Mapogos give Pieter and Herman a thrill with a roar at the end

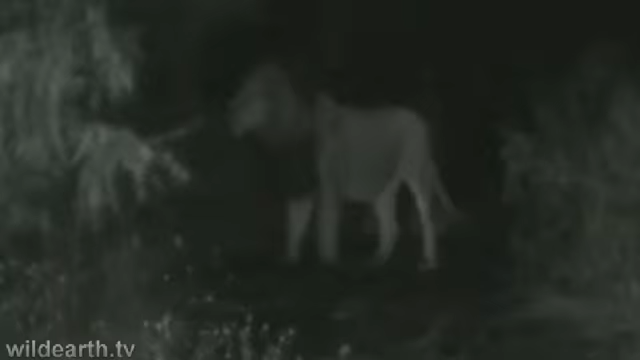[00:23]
We can't hear it but I'm presuming just the way he's standing he might listen to other lions or almost certainly listen to other lions Maybe he's just waiting a little bit for the other males At some stage but it will be behind them again we'll try and just look at the tails Karen just wants to have a look For the moment we can sit just here See this male should walk
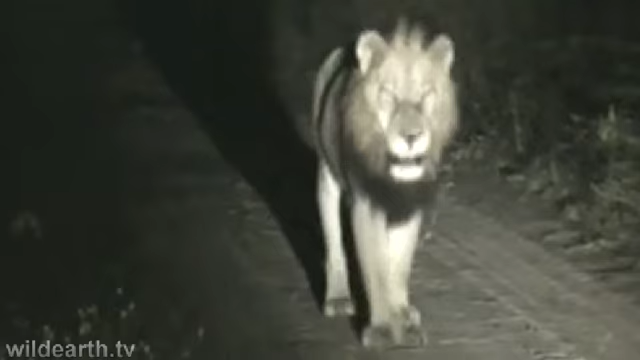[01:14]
Impressive cats, these males will be in the region of 200kg each About 400 and something pounds, 440 pounds or so
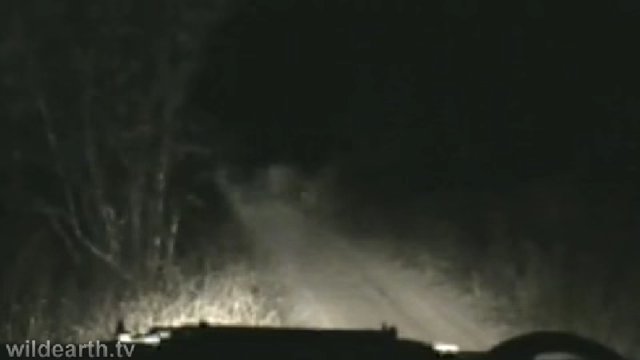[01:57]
Just have a clip One stage that lion is about 2 feet away from us But because of the light he can't actually physically see us behind the light But yeah, let's see what this one does You can see that limp Also the much more beautiful and lusher mane
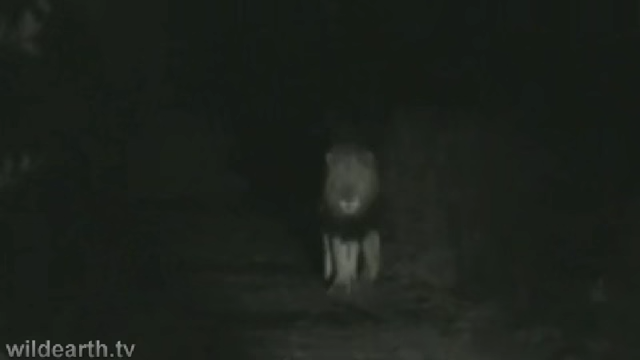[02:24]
Sorry I wanted to get my clip right Otherwise it gets tricky when it comes past Look at that It's one of the most iconic sights of Africa I think of wildlife really A bit male lion walking towards us Okay Look at that This indeed That is The oppressive Yeah Yeah We're not Yeah Yeah Yeah